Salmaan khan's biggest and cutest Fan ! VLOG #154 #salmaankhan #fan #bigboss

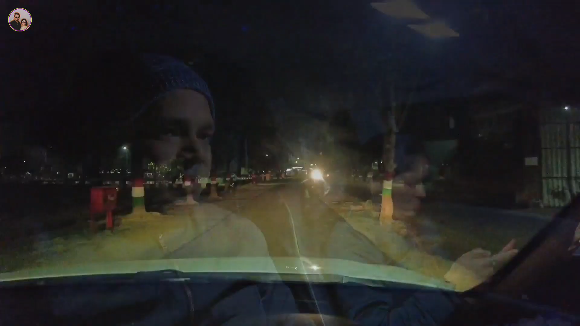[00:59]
इतनी ठंड है कि बाहर भी कोई नहीं दिख रहा है।
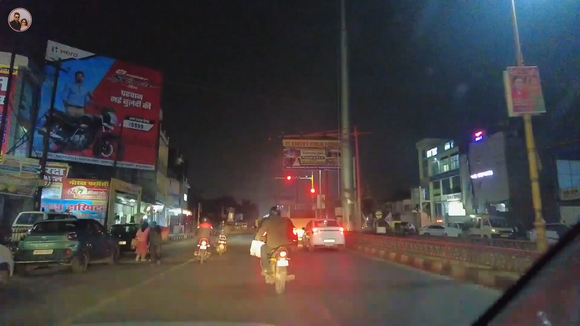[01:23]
ये देखो बाइक वाले कैसे घुस रहे हैं, मतलब कोई डर नहीं होता है।